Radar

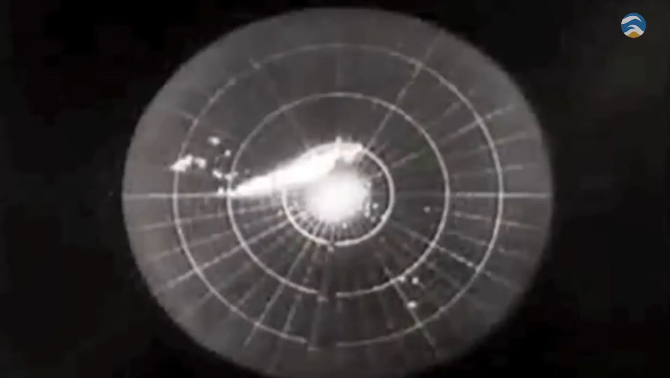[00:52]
ao verificar que a existência de precipitação produzia ecos nas consolas dos radars, complicando assim a sua utilização para os fins a que se destinavam.